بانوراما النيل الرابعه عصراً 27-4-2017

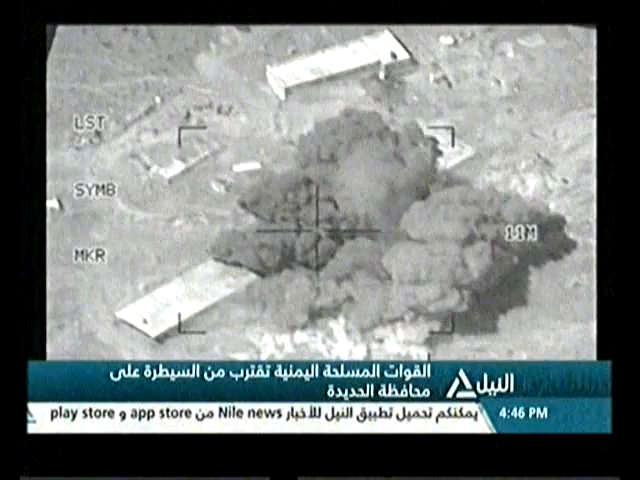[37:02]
غارات كثيفة شنتها طائرات التحالف العربية على مناطق عدة في محافظة السعبة الحدودية مع السعودية أسفرت عن عشرات القتلى والجرحة وتكبيد المتمردين الحسيين خسائر كبيرة في العتاد العسكرية الغارات أسفرت عن مقتل قائد
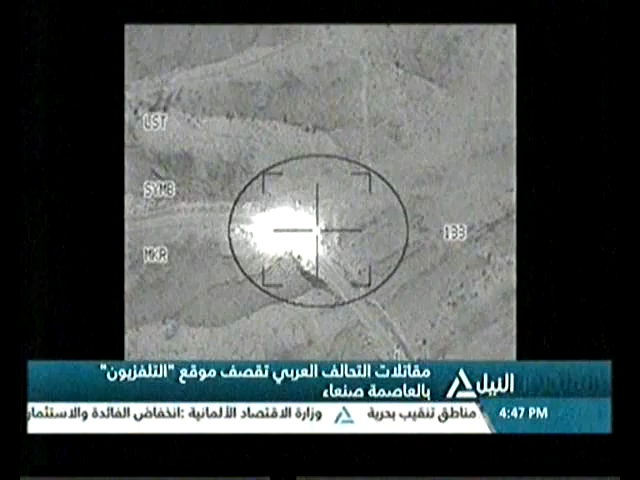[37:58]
بثلاث غارات في حين تم قص معسكر ضبوة بعدة غارات أيضاً في هدون ذلك أعلن الجيش اليمني أن محافظة الحديدة